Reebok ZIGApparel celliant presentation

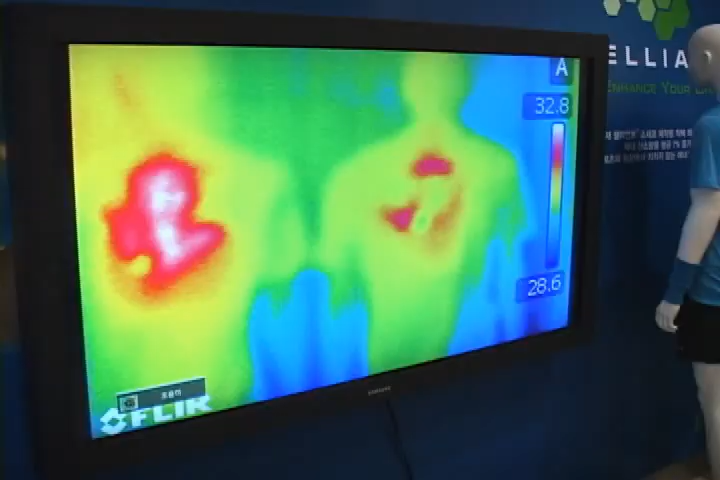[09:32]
And as you'll see in the camera view, how the fiber absorbs and re-emits the energy coming from my body more than the fiber on the right.
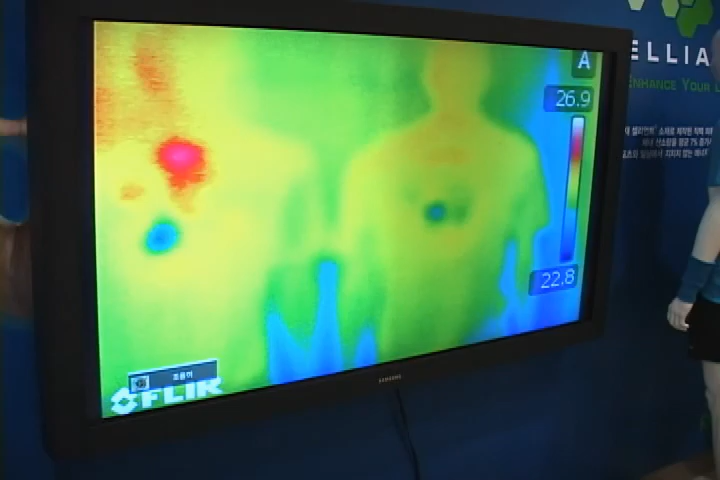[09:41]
예. 오른쪽에 있는 거는 지금 셀리언트를 사용하지 않은 원단이고요. 왼쪽은 셀리언트를 사용한 원단인데 Your hand out of the view. There we go.
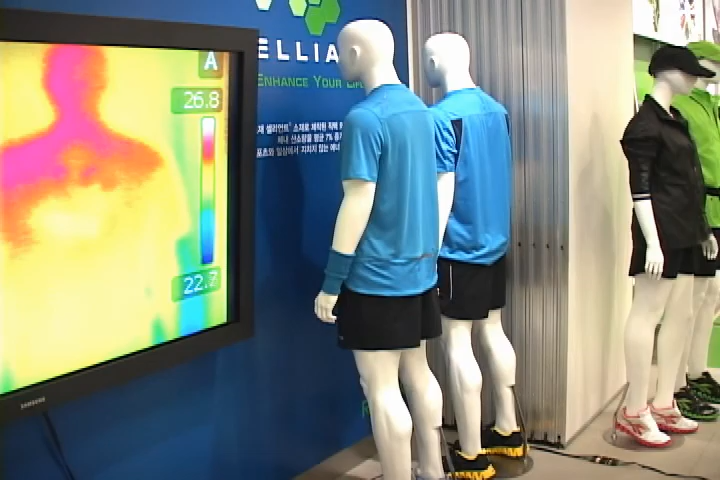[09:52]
지금 보시면 왼쪽에 있는 원단이 지금 아까 손을 댔는데 그게 에너지를 잡아주고 다시 배출을 보여주고 있습니다. 네, 이걸로 설명 마치겠습니다.